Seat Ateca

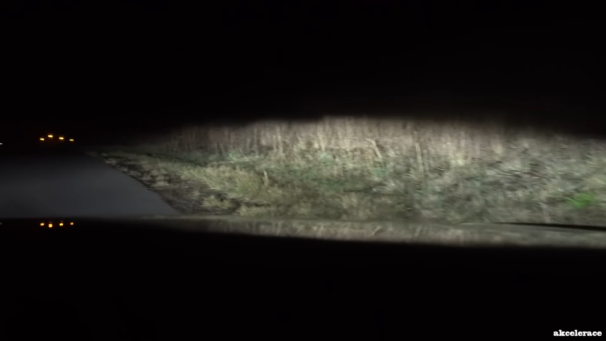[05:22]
dosvitem toho druhého, tedy s M3. Pojedeme směrem tam, jakoby na konec téhleté cesty a směrem zpátky, když pojedeme, tak bych pustil potom dálková světla. Takže druhá část toho krátkého testu, pustíme si dálková světla a jedeme tedy na dálkové světlomety.
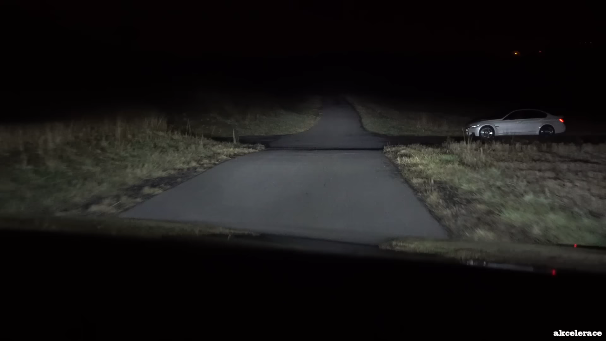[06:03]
Úplně stejné podmínky nastavení citlivosti, nastavení clony u téhleté kamery necháme u M3 a pojedeme tedy s ní.